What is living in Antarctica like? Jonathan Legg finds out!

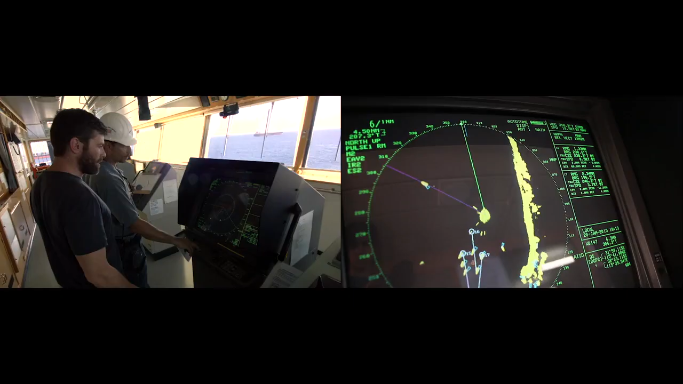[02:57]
Full of modern navigation's best wizardry.
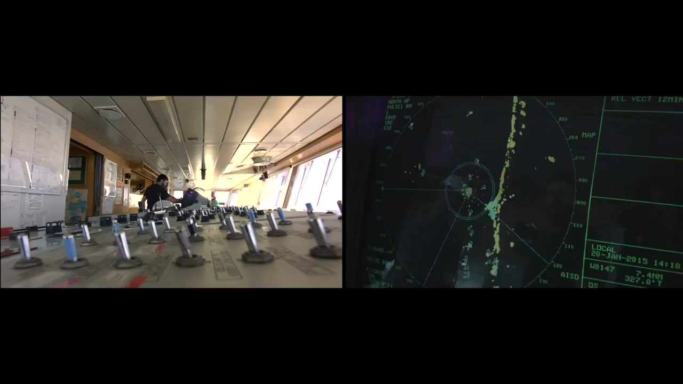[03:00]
So this will tell you where the icebergs are.
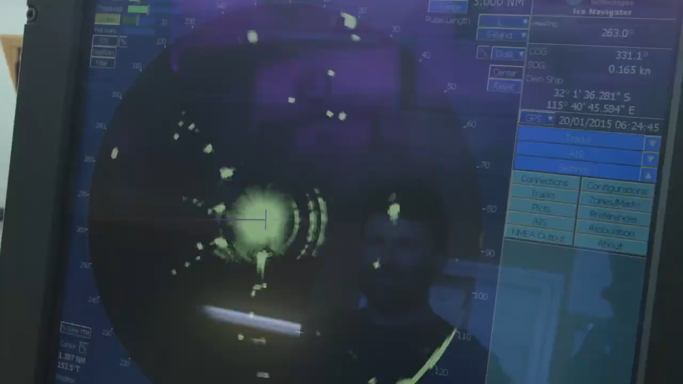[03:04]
It's a radar frequency. So it's a radio frequency that hits the radar and comes back at the speed of 92,000 miles an hour. Wow.